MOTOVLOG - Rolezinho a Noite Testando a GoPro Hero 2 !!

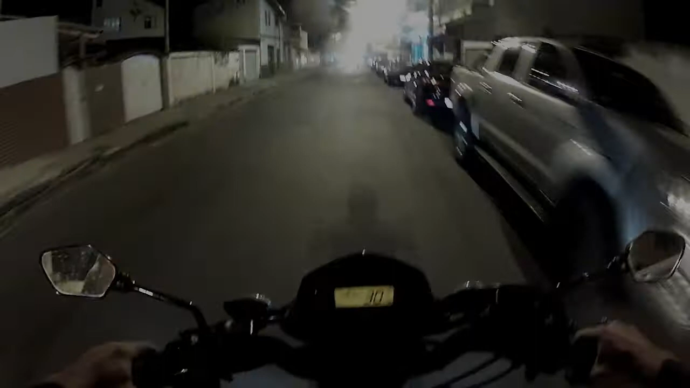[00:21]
Tudo bem com vocês? É, aqui comigo tudo bem, graças a Deus. E vou dar um rolezinho aqui, rapaziada. Nossa, lá em casa lá tá foda, cara. Tá um calor miserável. Aproveitar que hoje é quarta-feira, véspera de feriado aí. É, ainda bem que não tive aula hoje também.
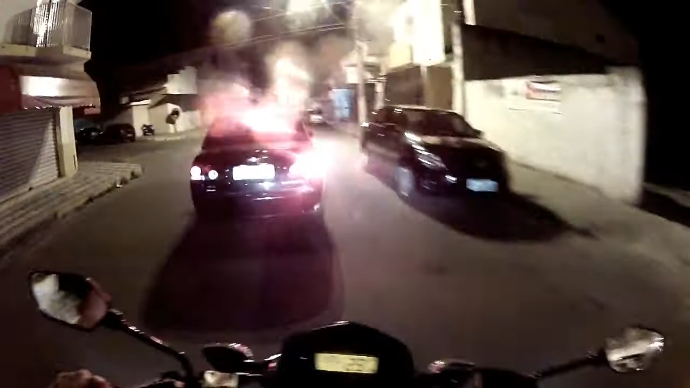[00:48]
E vamos dar uma voltinha aqui, rapaziada. Ah, cê é louco, ficar em casa. Lá não dá certo não, um calorzão. Fora esses malditos pernilongos, cara.
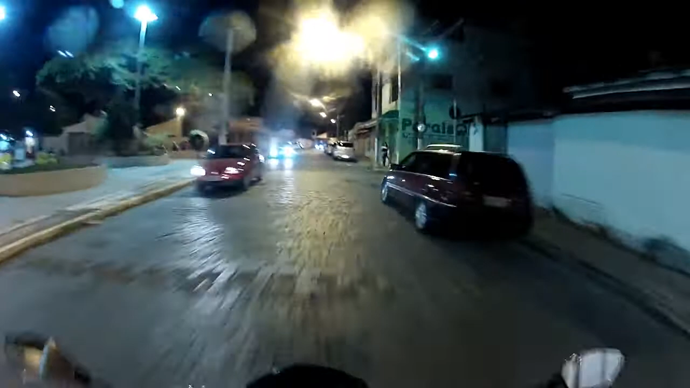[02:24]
Então cheguei ali na praça, fazer o retorno aí e já volto embora. Mas pra andar mesmo. A gente já tá na quase chegando na reserva aí.
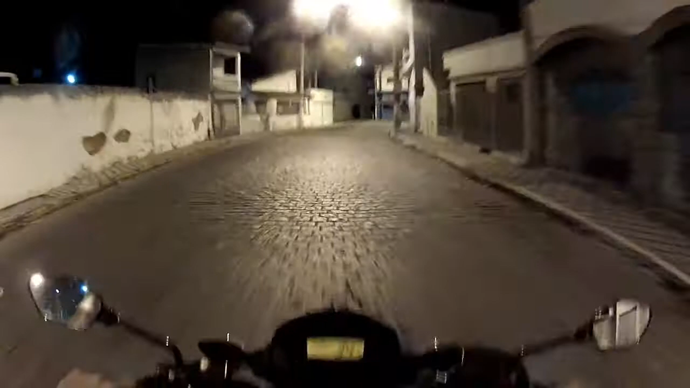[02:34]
E aí, tem que abastecer. Ei, vida de pobre é uma merda, né, rapaziada? Andar tá na última gota aí da gasolina.
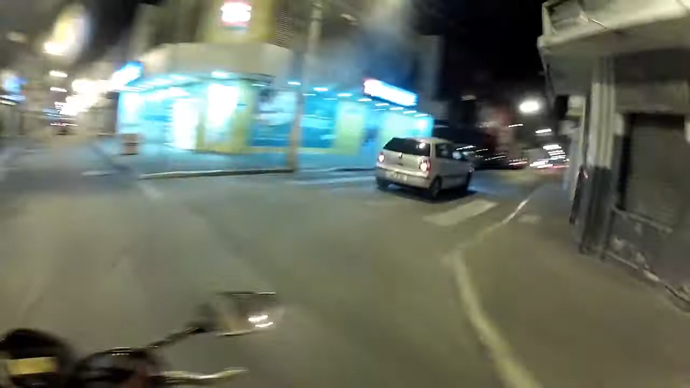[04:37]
Também a praça tá vazia aí, porque quarta-feira, né?
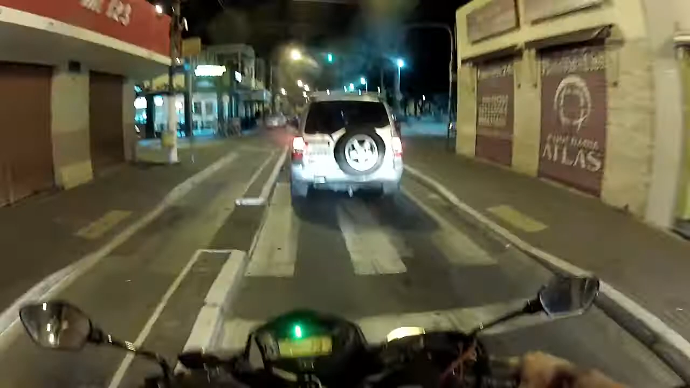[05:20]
Olha essa BMW aqui, rapaziada. Que louco. Z4. Falei pra você, rapaziada, que parar essa vela vazia.
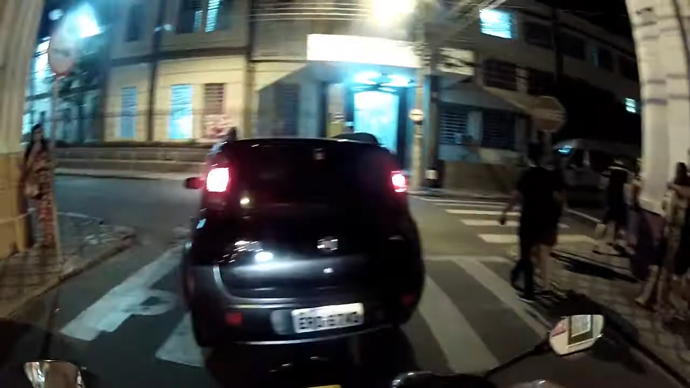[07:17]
Ele passou, sabe? Esses motoboy é muito louco. Ah, vambora, rapaziada. Não tem nada pra fazer também.